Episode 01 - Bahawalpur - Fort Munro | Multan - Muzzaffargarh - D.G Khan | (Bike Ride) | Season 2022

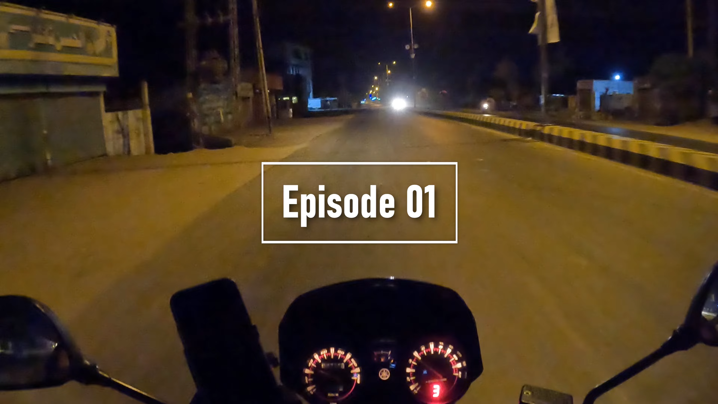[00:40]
وإنا إلى ربنا لمنقلبون صدق الله العظيم. السلام علیکم معزز سامعین, سال 2022 کی یہ پہلی رائڈ اس وقت سٹارٹ ہو چکی ہے اور میں اس وقت روانہ ہوا ہوں اپنے ہوم ٹاؤن بہاول پور سے فورٹ منرو کے لیے. فورٹ منرو کے بارے میں آپ کو تھوڑا سا بتاتا چلوں کہ فورٹ منرو ساؤتھ پنجاب میں ایک ہل اسٹیشن ہے
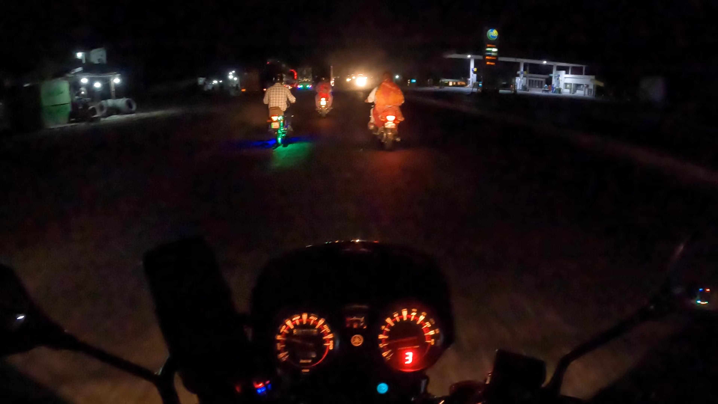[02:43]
یہ میری ایک چھوٹی سی کاوش ہے کہ میں اپنے خیالات اور اپنی سوچ کو آپ لوگوں تک پہنچاؤں. اور اگر میری باتوں سے انجانے میں کسی کی دل آزاری ہو یا کسی کو کوئی بات ناگوار گزرے تو اس کے لیے میں آپ سب سے پہلے ہی نہایت معذرت خواہ ہوں. اور اس وقت ہم دریائے ستلج کو کراس کر رہے ہیں.
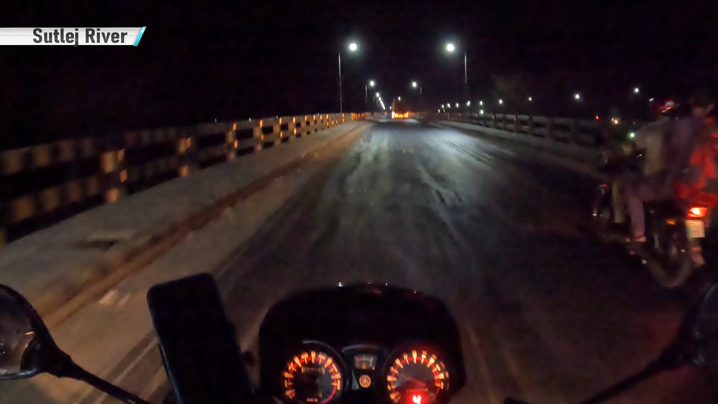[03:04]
دریائے ستلج ان دریاؤں میں سے ہے جو انڈیا سے, یعنی کہ ہماری نیبرنگ کنٹری سے, بھارت سے پاکستان میں انٹر ہوتا ہے.
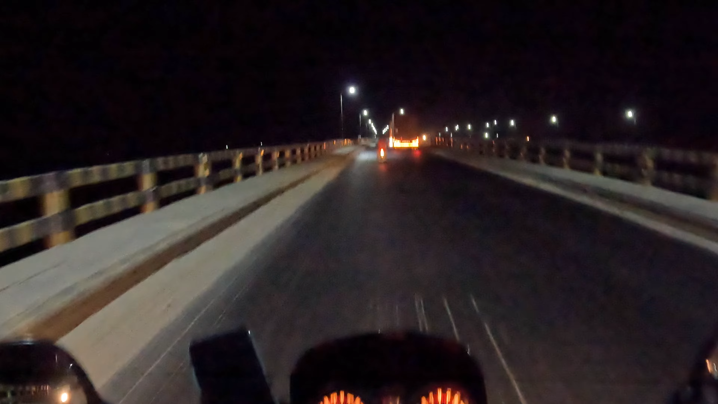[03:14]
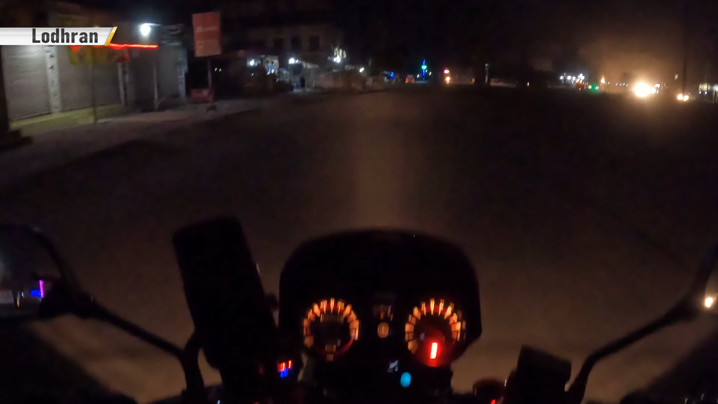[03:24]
اس وقت ہم لودھراں شہر سے کراس کر رہے ہیں کہ یہاں پہ جہانگیر ترین صاحب کے جو فارمز ہیں, مینگو فارمز, وہ بہت مشہور ہیں اور ان کے آم جو ہے وہ بہت پسند کیے جاتے ہیں.